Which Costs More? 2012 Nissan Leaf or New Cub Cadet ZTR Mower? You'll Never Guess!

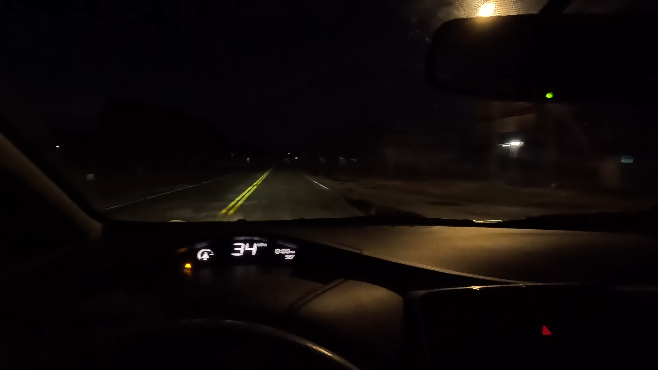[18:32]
Well, range anxiety in this car is very, very real. We got the low battery warning again. 3 miles left.
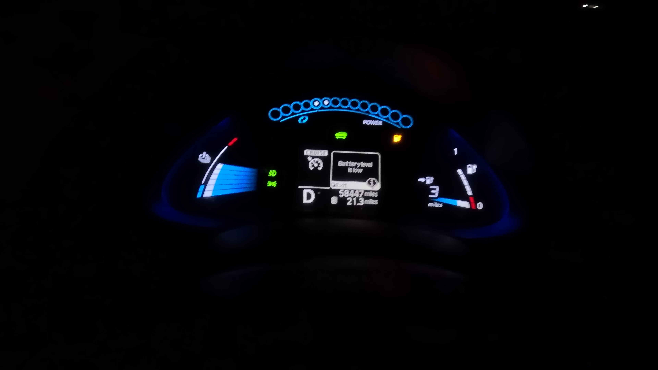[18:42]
I have locked up the brakes to keep from hitting deer. I had to swerve out of the way of a raccoon. I'm done. I'm ready to go home. So I'm gonna get this car in the garage. Let's throw it on the charger. We made it just in time. Looks like it's gonna remain 3 miles to go.
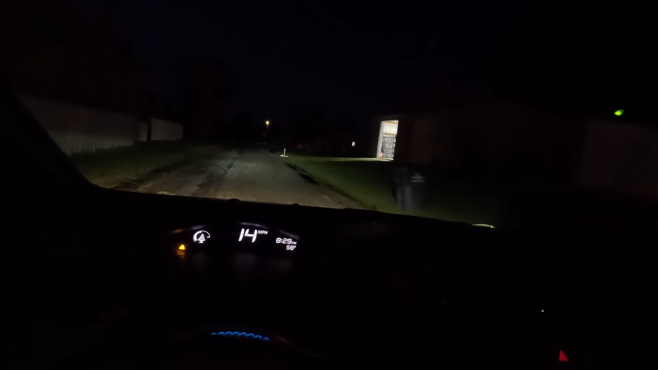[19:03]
This is close. This is real close, and we drove 21.5 miles with 3 miles left.